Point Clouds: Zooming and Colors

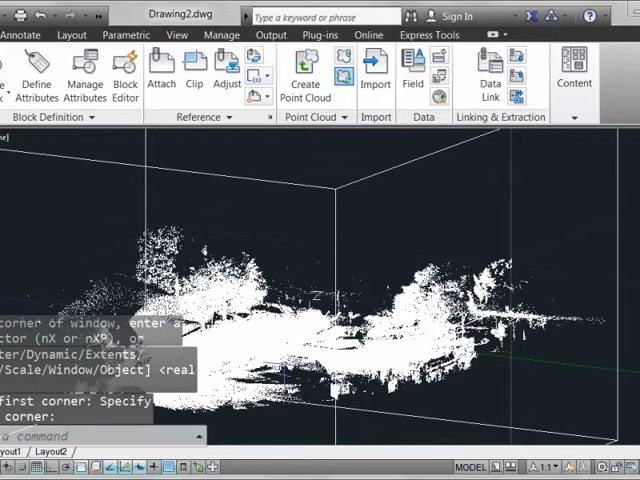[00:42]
Now that we're zoomed in on our point cloud,
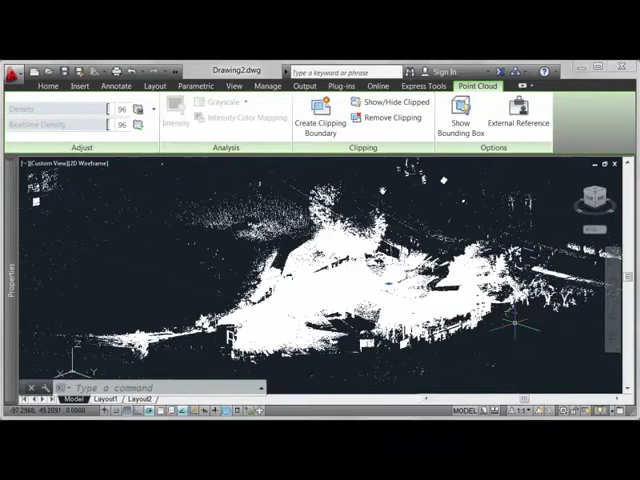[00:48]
it would be nice to have some context here in terms of color so we can actually see what we're looking at rather than just a collection
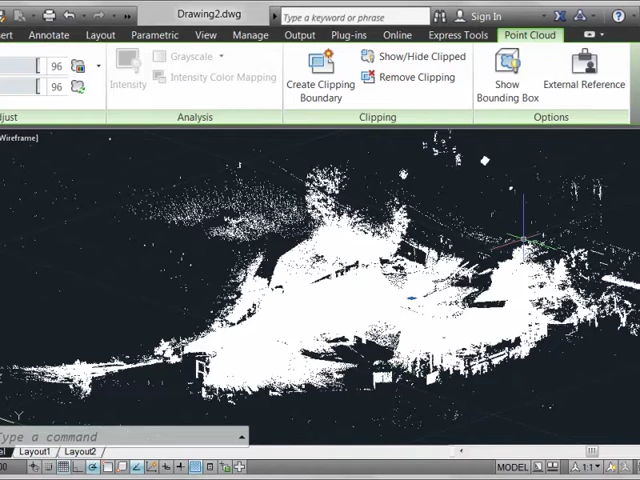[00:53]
of white points that we can start to see some outlines of trees and some building geometry here but it really is difficult to make out exactly what's going on.
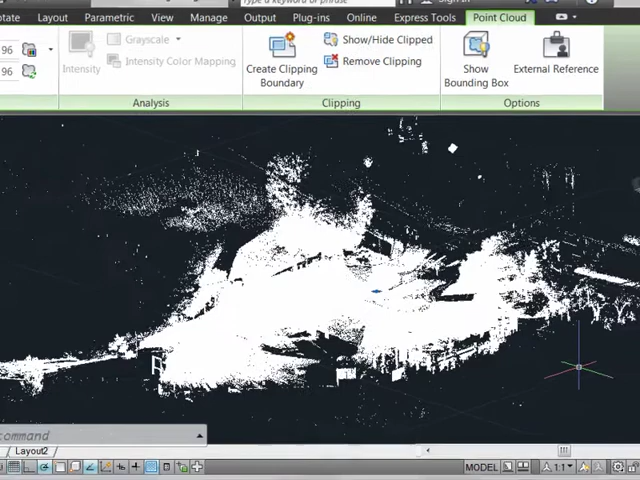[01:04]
So the first thing we need to do is make sure that your hardware acceleration is turned on and that can be seen down here in the system tray.
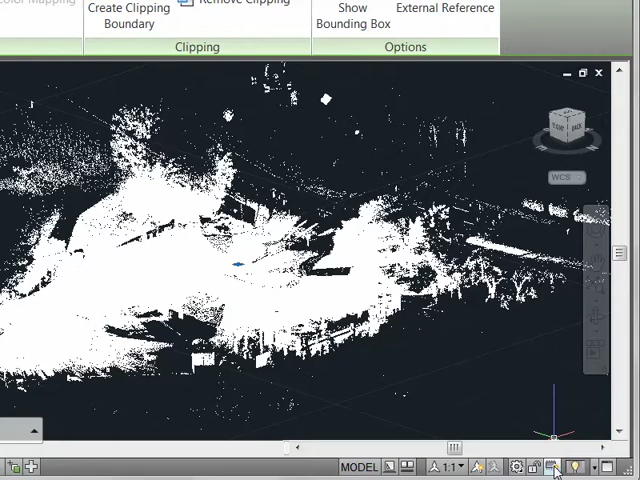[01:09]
And then we'll switch from 2D wireframe to a visual style that connotates being able to look at it conceptually.
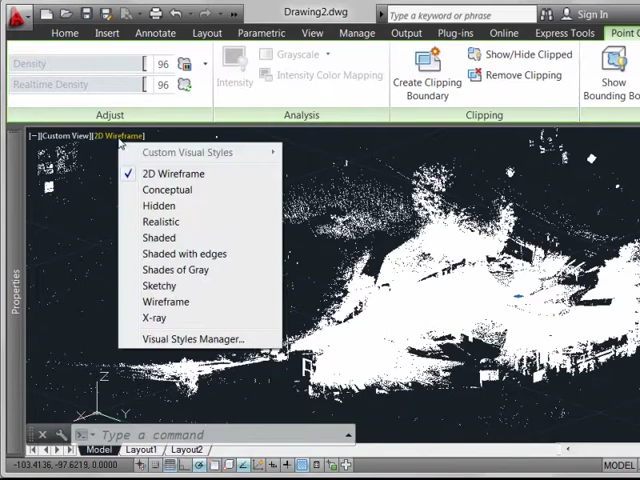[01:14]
I'm going to go ahead and use realistic in this case.
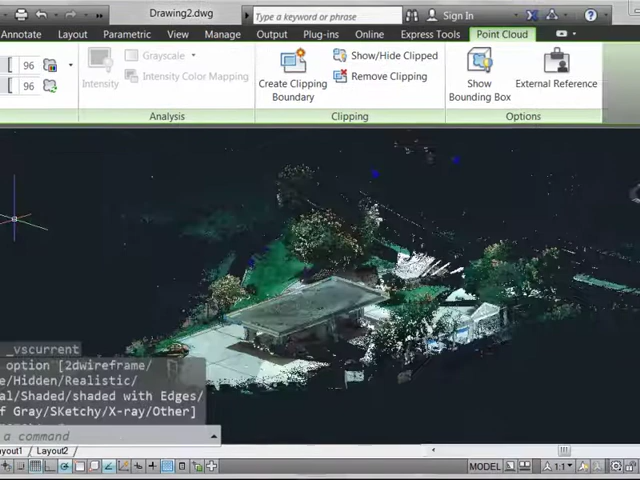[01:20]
And since I have my automatic updating turned on, my display refreshes and we start to actually get an idea of what's going on with the convenience store now,
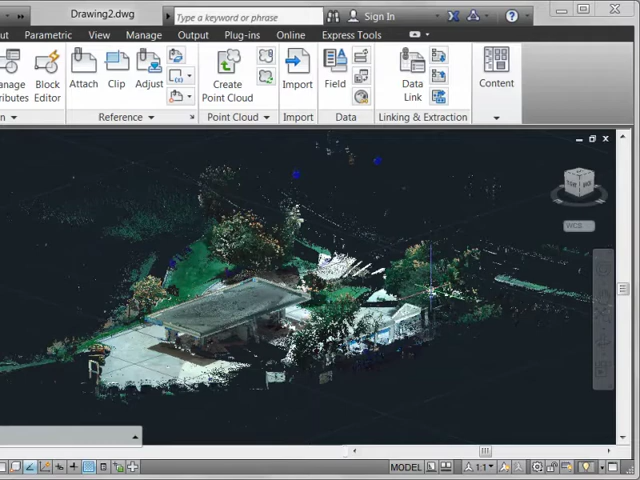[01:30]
being able to see trees and buildings, we can now zoom,
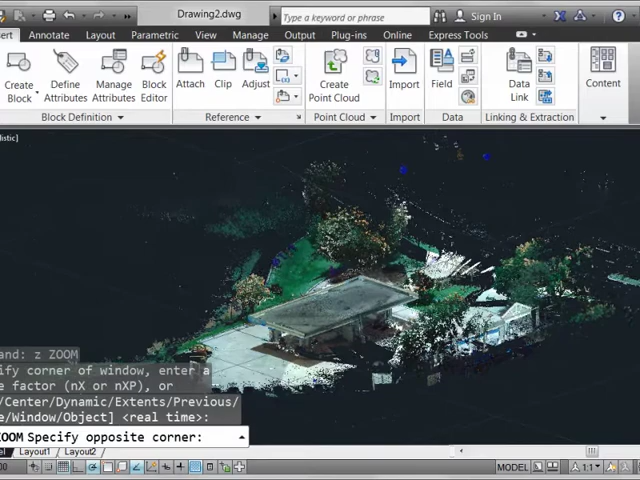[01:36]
perform other types of functions just as if we were looking at regular geometry, we just happen to be looking at a point cloud instead.
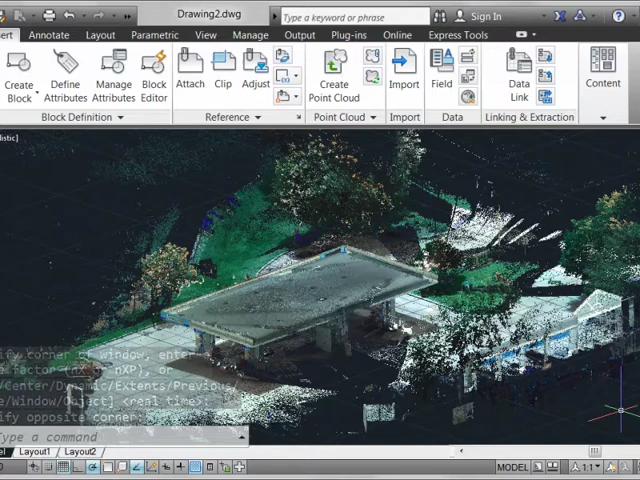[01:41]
And the other thing to take away from this is that any of the ribbon type
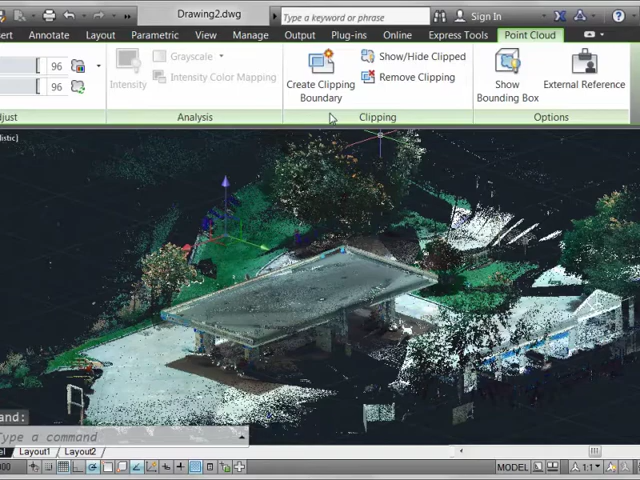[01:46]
modifications that we've done throughout this series on point clouds can also be performed via properties. So we can see here by selecting on the gripping point of the point cloud that we can control over here whether we're showing clip geometry and that would be
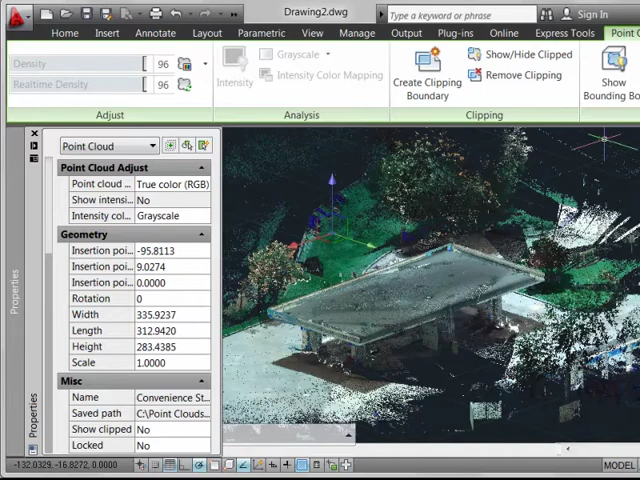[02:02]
analogous to this control within the ribbon or whether we're exposing color information, as we would see up here under true color,
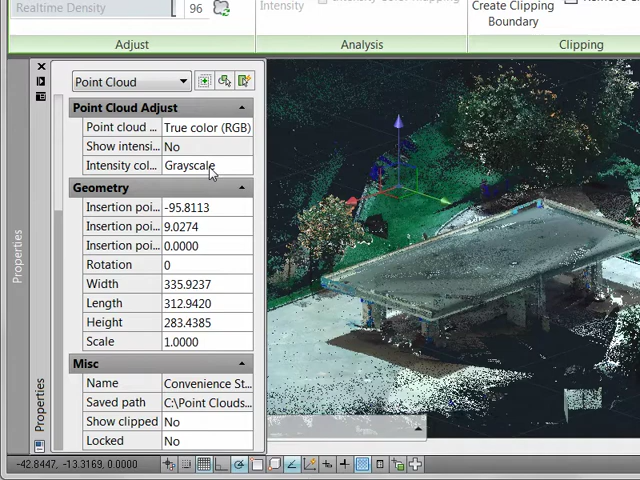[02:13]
whether we're using grayscale and intensity information if the point cloud you're using actually has intensity information embedded in it. This one does not. So what we've seen here is the ability throughout this series to bring in point clouds, process them, bring them up into the drawing as an AutoCAD attached entity, clip the geometry and finally to turn it into some sort of a conceptually
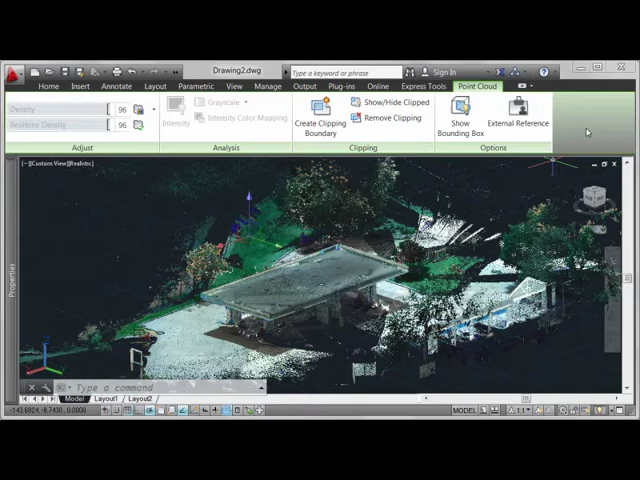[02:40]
visible 3D geometry as we've seen here using visual styles. So it's pretty easy to work with the point clouds. They're much more like XRFs now and the workflow should be very familiar to you.